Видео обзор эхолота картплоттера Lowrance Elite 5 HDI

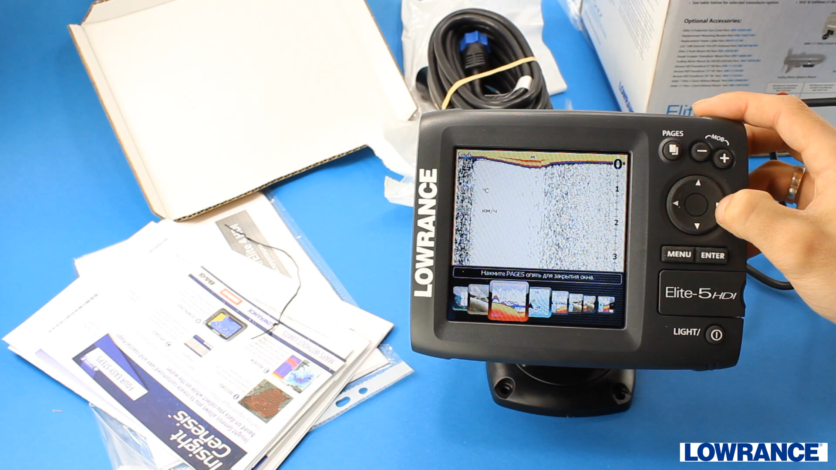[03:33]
Кнопка вибору сторінки. Як бачите, можна суміщати інформацію на екрані в зручному вигляді. Можна обрати як окремо звичайний сонар, чи зображення дна.
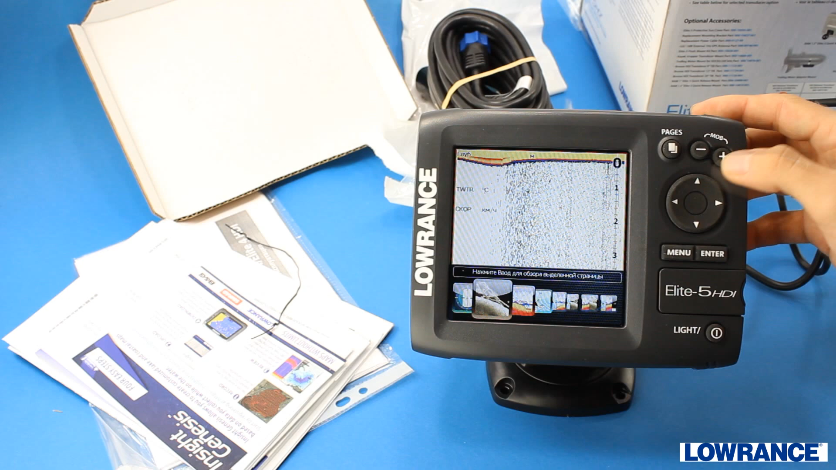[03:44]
Або виведення карти. Так і комбінувати у усіх різних можливостях цю інформацію.
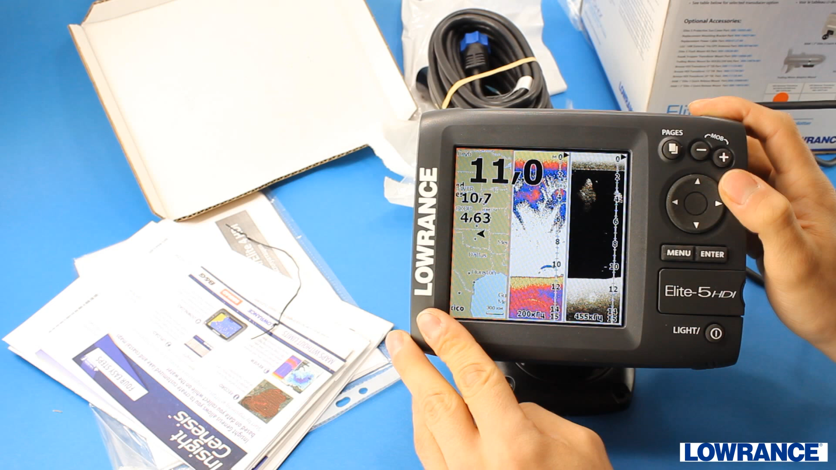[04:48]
карту для визначення місця знаходження, звичайний сонар і DI.
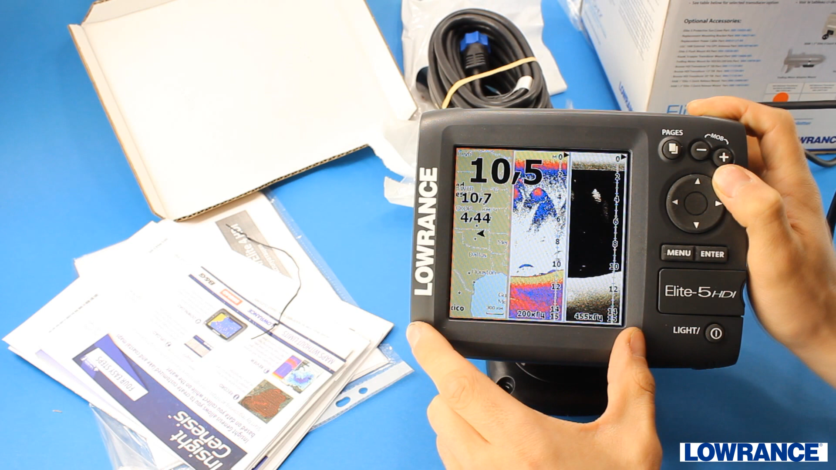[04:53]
Це максимальна кількість інформації, яку можна вивести одночасно. Як бачимо, звичайний сонар нам показує лише те, що знаходиться в товщі води,
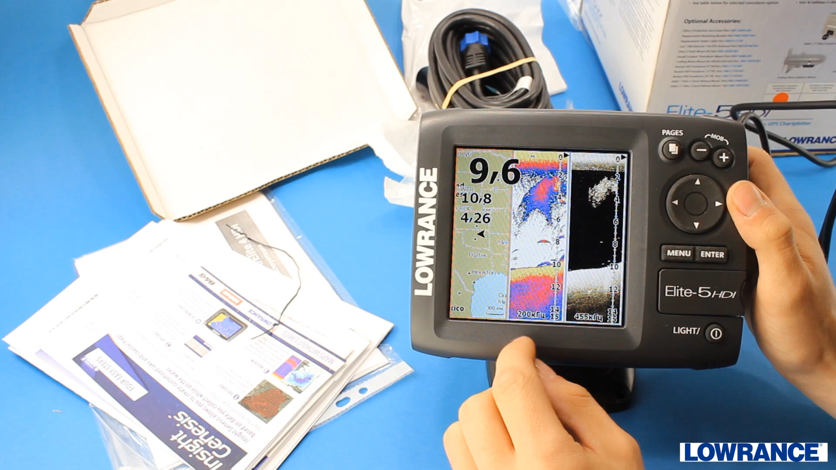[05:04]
а реалістичне відображення дна дозволяє більш детально розгледіти те, що знаходиться на самому дні. Тобто, якщо там буде затоплена чи якась гілка, чи ще щось, на звичайному сценарії ми побачимо лише горбик маленький в режимі, ну от якось, а в режимі реалістичного відображення дна можна розгледіти навіть окремі гілки дерева.
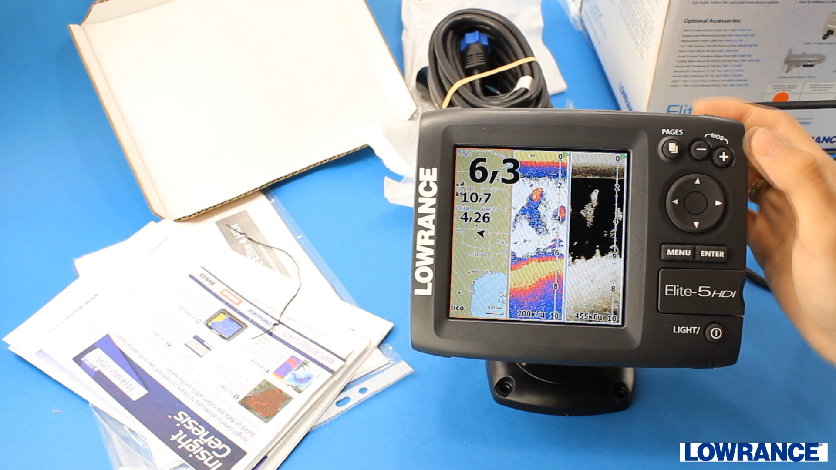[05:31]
Так, перейдемо на налаштування звичайного сонара. Можна обрати частоту 283 або комбінування цих частот. Також доволі цікава функція обозначення риби або Fish ID.
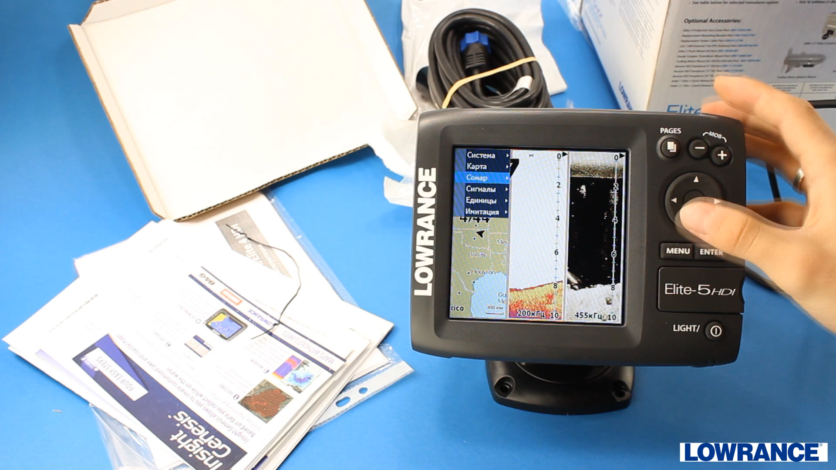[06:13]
Вона дозволяє перетворювати дуги риб. Тобто ехолот бачить рибу як дугу. Він сам буде інтерпретувати ці дуги як рибки і зображати їх різними величинами в залежності від розміру риби.
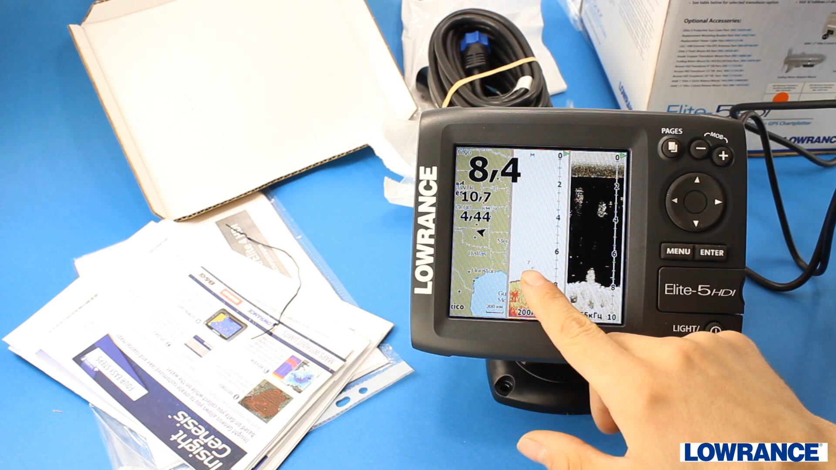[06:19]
Ось бачимо, промайнула рибка на глибині 7 метрів, маленький значок. Варто зауважити, що в режимі реального відображення дна, реалістичного відображення дна, функція Fish ID не буде працювати. Тобто ми рибу будемо бачити тільки як точки.
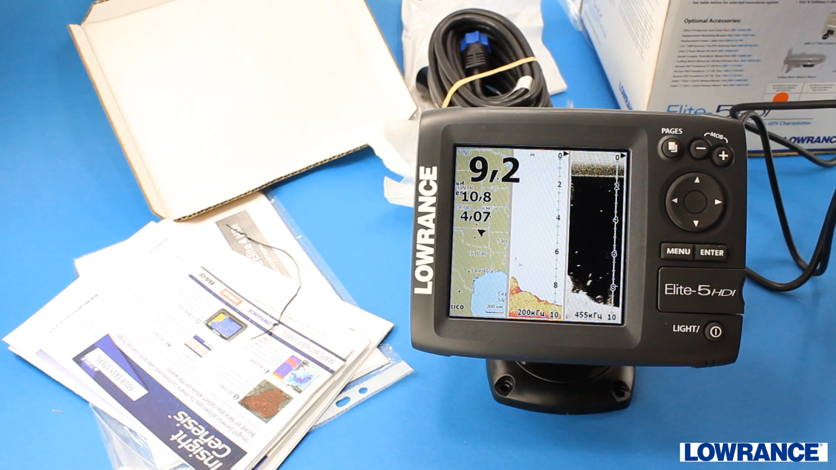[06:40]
Тому і зручно комбінувати інформацію. Тут ми бачимо, де знаходиться риба, тут як вона реально виглядає у воді. Ехолот підтримує ліцензійні карти Navionics, а також карти у форматі AT5. Використання карт дозволяє краще орієнтуватися на місцевості. Зараз я вам продемонструю.
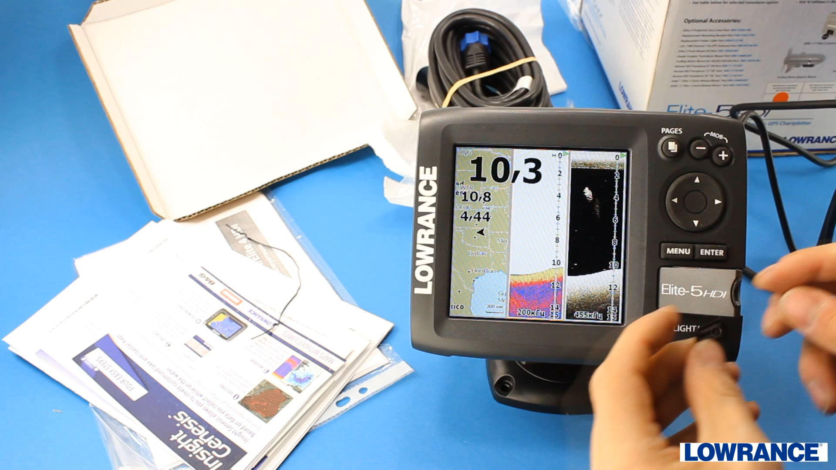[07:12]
Ось у мене є карточка з картами України в форматі AT5. Вставляємо. Ехолот підвантажив інформацію.
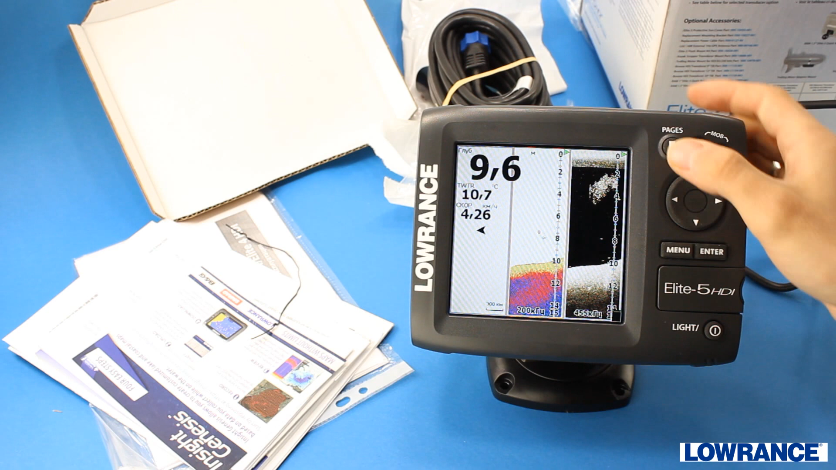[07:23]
Перейдемо в режим карти, щоб було краще видно.